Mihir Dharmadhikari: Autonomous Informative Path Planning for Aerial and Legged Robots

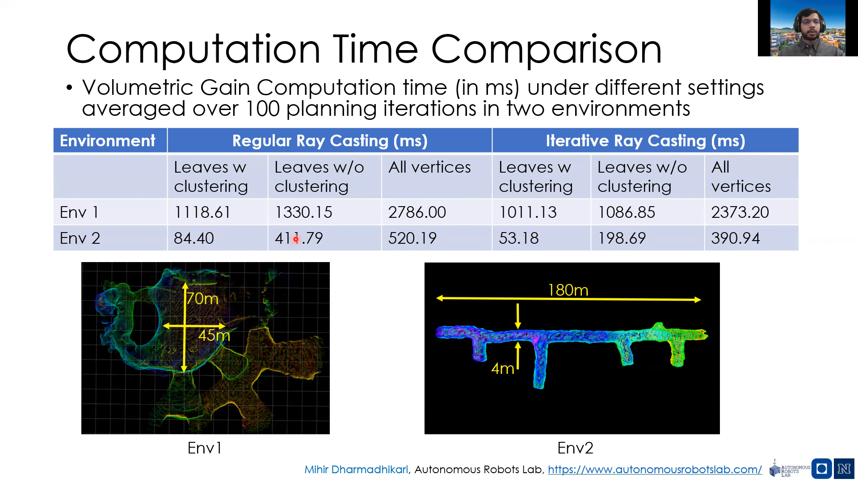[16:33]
as well as how the environment can change the effect of each of these parameters. For example, we can observe that the effect of clustering is much more drastic in a smaller environment than in a wide open environment.
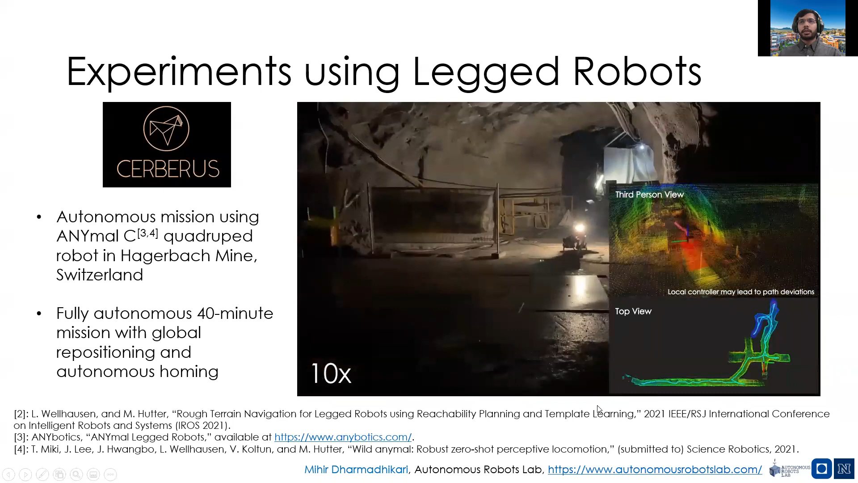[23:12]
At this point, once it reaches the frontier, it has triggered local exploration again.
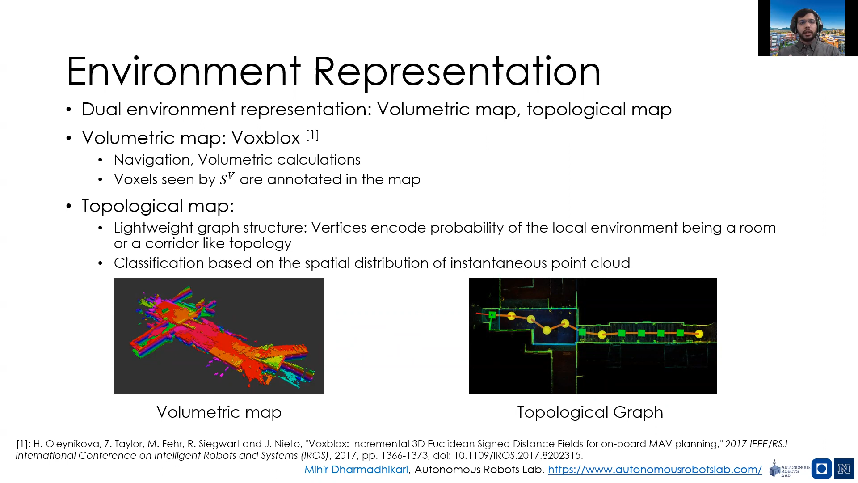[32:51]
And each vertex in this graph represents a point in space. And it stores the beliefs of the planner about the topology around that point. And the two topologies that we consider in this work are a room-like and a corridor-like topology.